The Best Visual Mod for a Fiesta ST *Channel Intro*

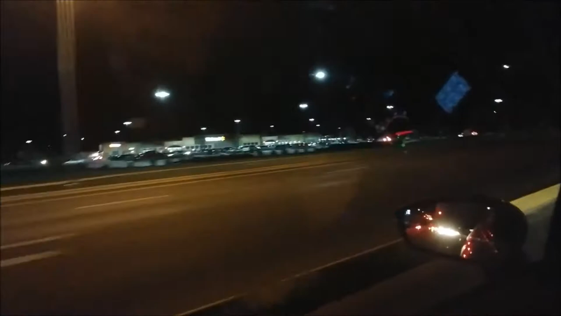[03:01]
There it is, there it is. Wonderful world of Walmart.
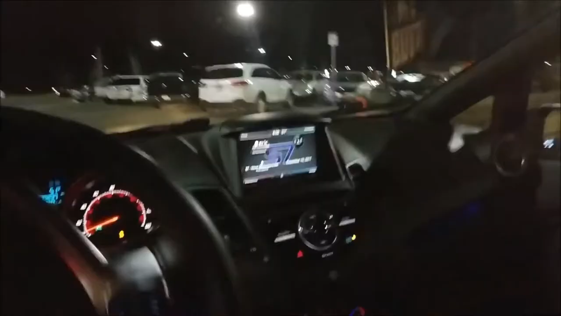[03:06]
Boy, Walmart is poppin' tonight. We're just gonna go ahead and park in the back.
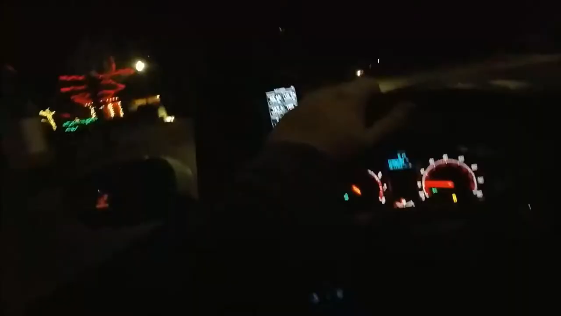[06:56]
Pulling back up to the neighborhood.
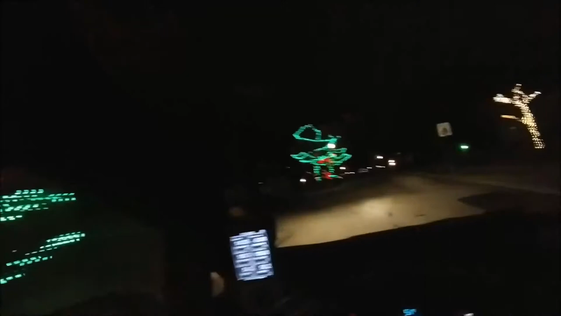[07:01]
I guess every year we do, uh, some neat Christmas decorations on all the entrances to the neighborhood. And then there is my incredibly un-festive house.